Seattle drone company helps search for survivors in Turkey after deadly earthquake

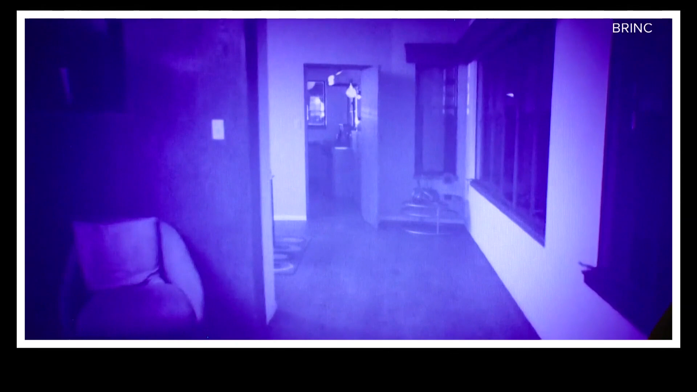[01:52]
I'm in the hallway. Is it gonna banter as it's flying around clearing a building or even on the exterior building?
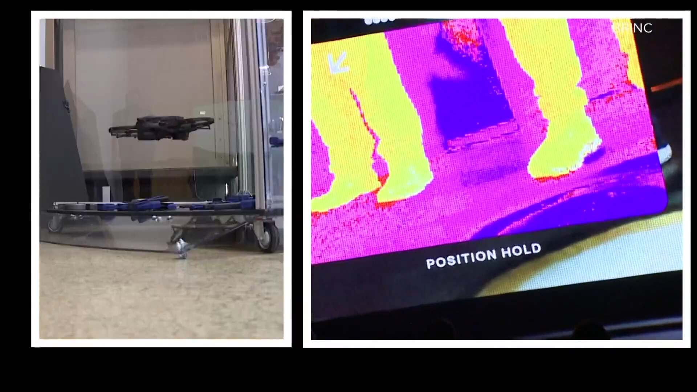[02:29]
I've got contact. King 5 News.